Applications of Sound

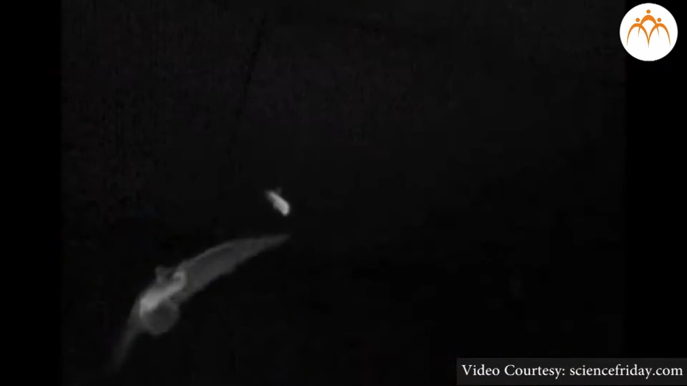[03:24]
They use these echoes to locate and identify the objects.